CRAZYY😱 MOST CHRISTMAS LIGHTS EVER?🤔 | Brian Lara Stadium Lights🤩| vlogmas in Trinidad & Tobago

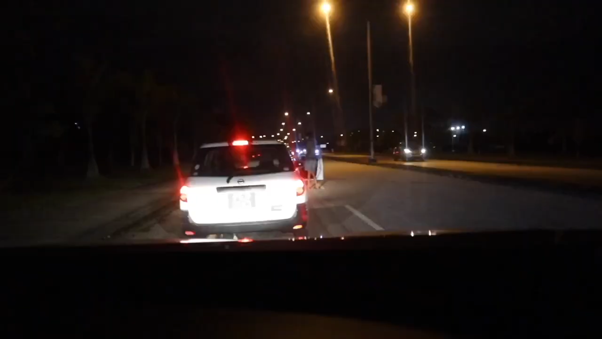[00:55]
I think that this gentleman is kind of over it, because like, he about ready to leave his car.
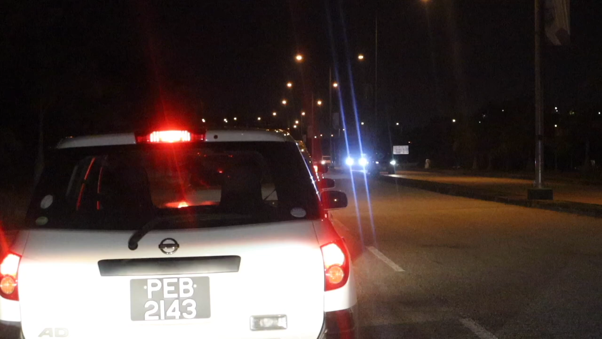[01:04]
He about ready to turn around.